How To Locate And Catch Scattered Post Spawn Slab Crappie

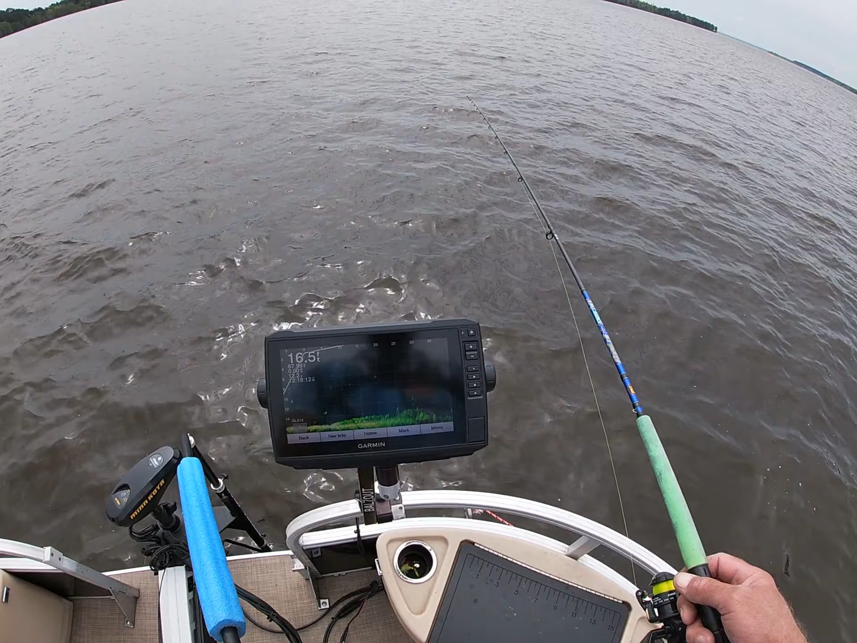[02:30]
A little old knot there, a little old lay down. It's 3 or 4 fish right there. I'm gonna bump into them and see them right there. Try to get on them. I'm gonna go ahead and cast at them, stay back from them a ways. Yeah, there's your crappie right there.
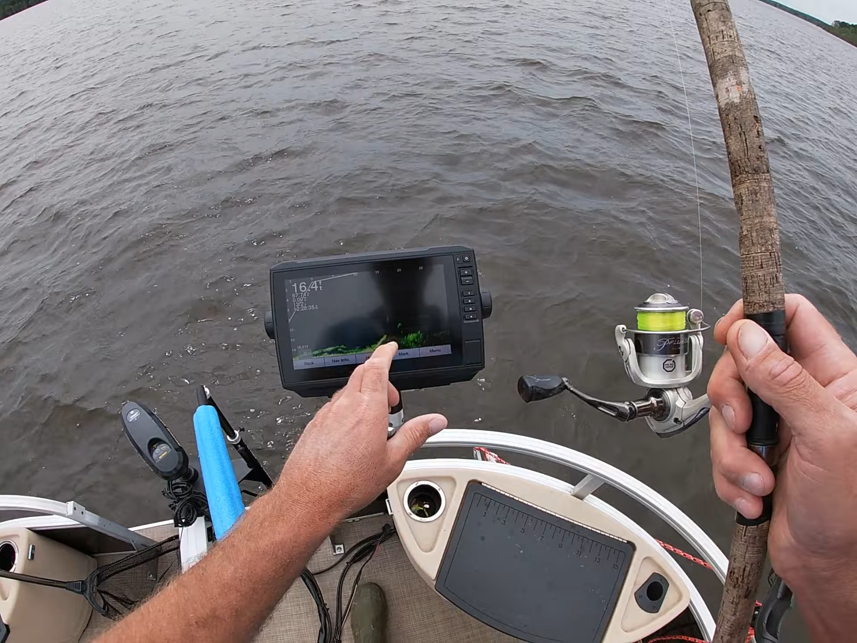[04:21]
I'm falling right down in on them right now. Missed another one. That's 3 in a row. They're short striking me real bad. Try it one more time.
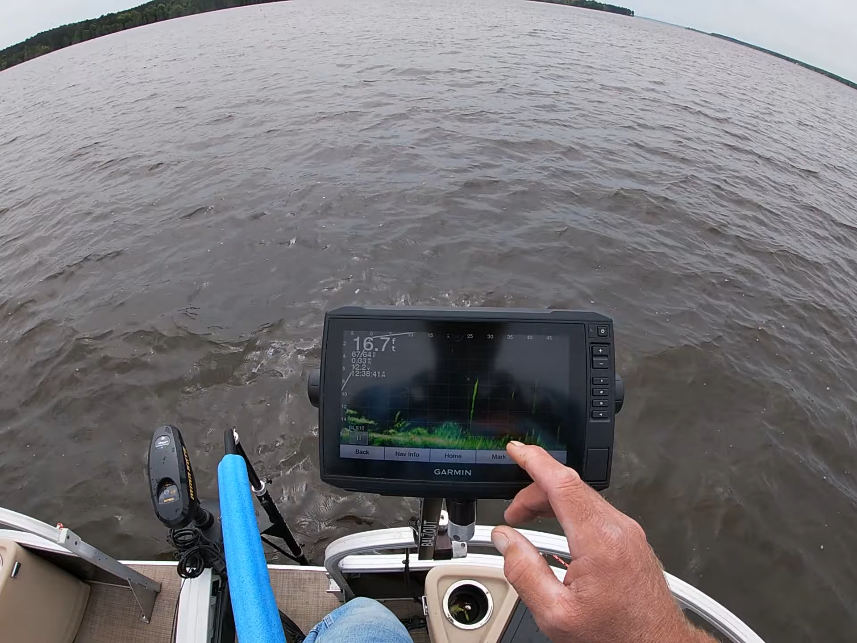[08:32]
I can't say for certain until I get closer, but that's what I'm looking for. Is I'm looking at 45. I've got them scanned out right now at 45 foot, and I'm looking way out for things that may be a fish. That way I can ease in on it and check it out better without spooking it if it is a fish. A lot of times it proves to be just
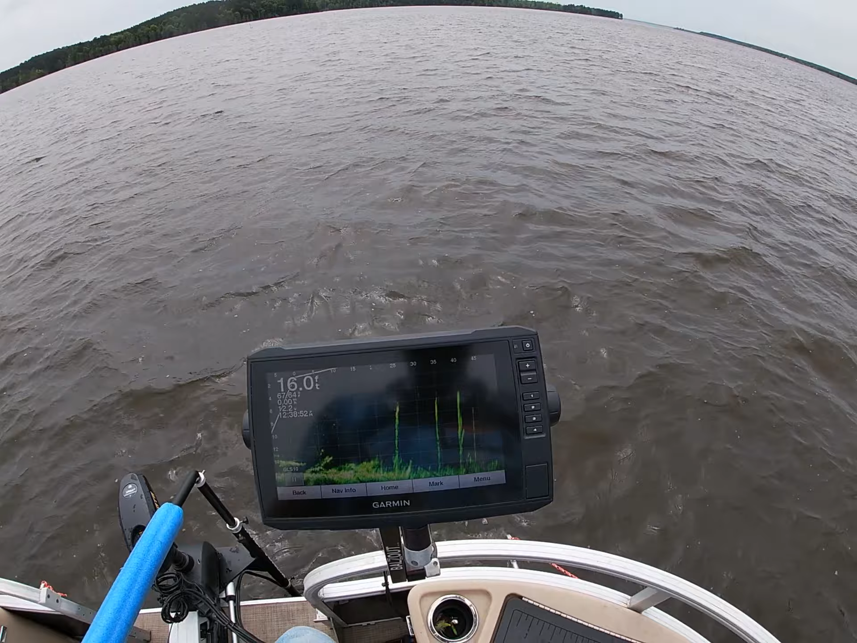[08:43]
a knot or a limb on one of your standing timbers. But you don't know that until you get in closer and you start zooming in on it, like I'm already kind of deciding. I still think that's a fish right there. So I'm just going to bump into it. I think it is a fish there. I think he's right there on that tree by himself. That might be another one, see?
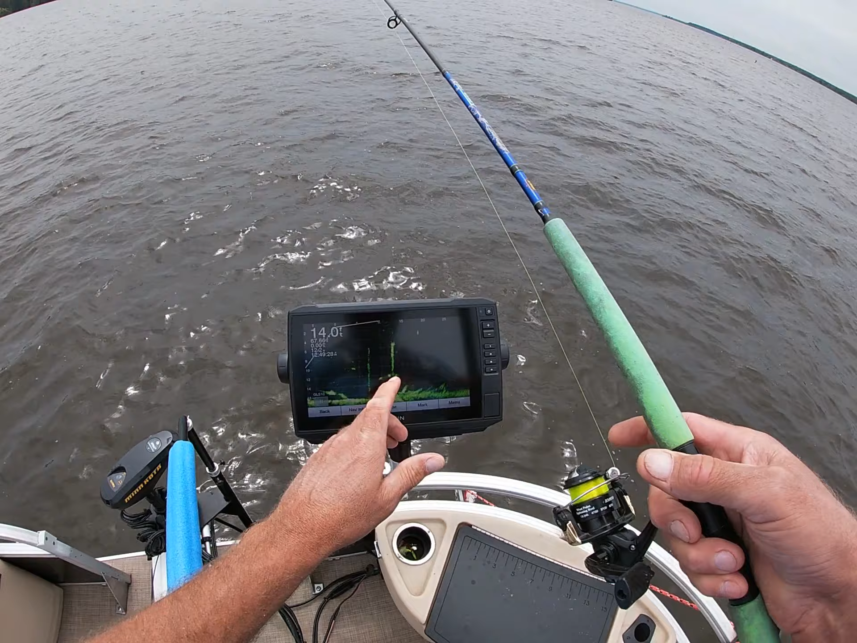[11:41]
I got about three fish right there. So I'm gonna try to just keep picking them off. Got one interested, there he is, got him.
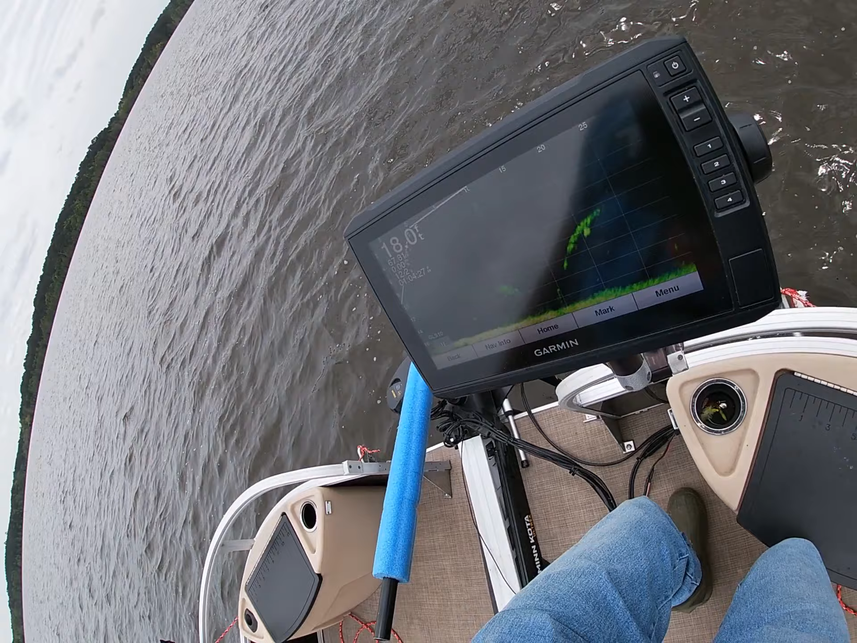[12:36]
Yeah, that's a fish. Sitting there all by itself. All right, got him coming up close. Make a little pitch at him. Falling in right perfect with him. There he goes. Right there, he come off that tree then. Oh, big nice fish. That's a nice fish there.
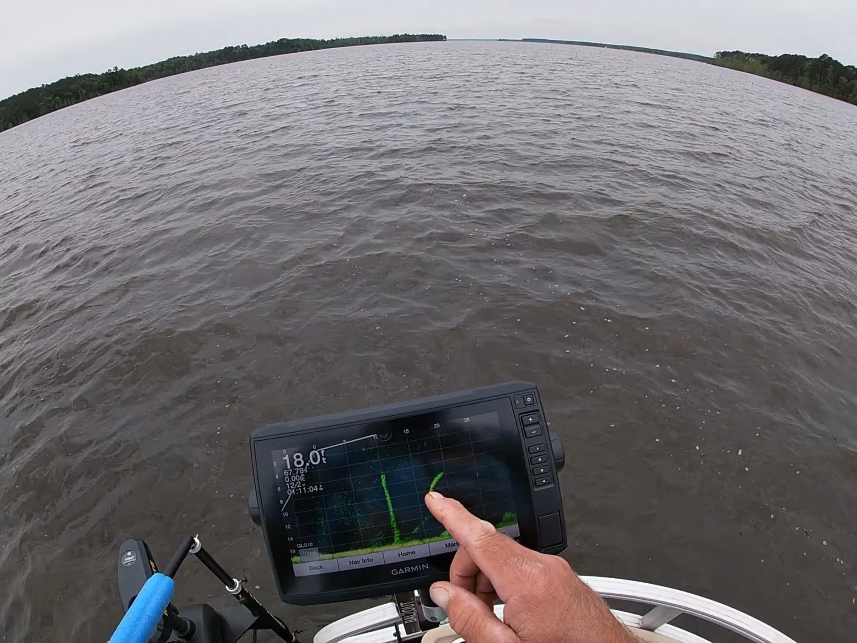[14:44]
A lot of times you don't know if that jig's falling behind them, in front of them. So sometimes it's not because they're not biting good as much as it is. You just hadn't swam that jig past them to where they actually seen it.
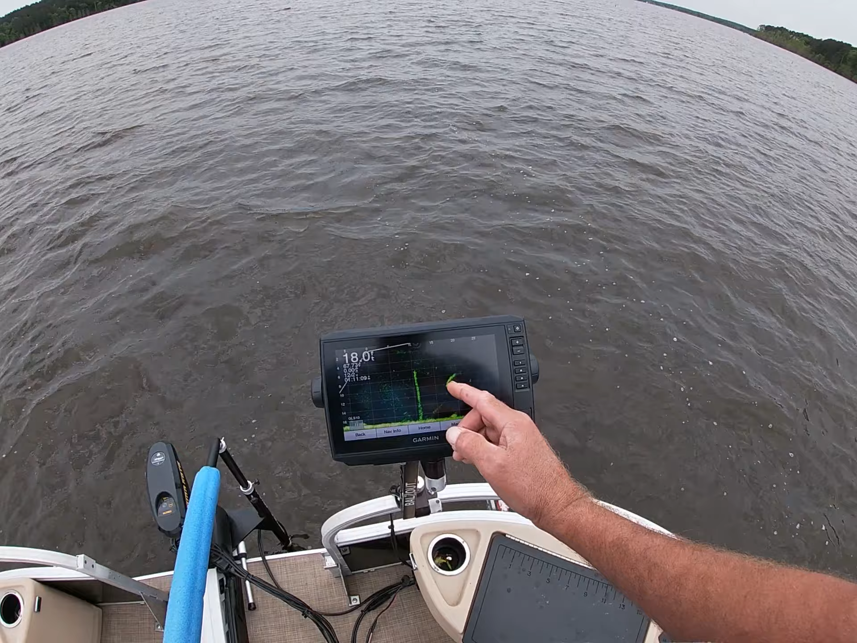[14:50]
Because once I did for sure get it right on the money on that about third or fourth pitch, you seen her come off that thing and nail it. Fish.